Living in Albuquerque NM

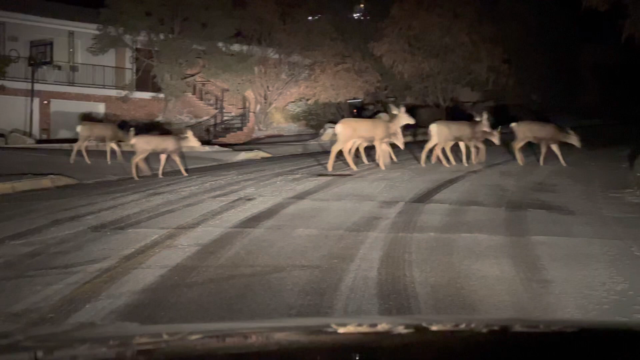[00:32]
Wow, that is so great. I'm just gonna walk in the middle of the street. They don't come towards the car or anything.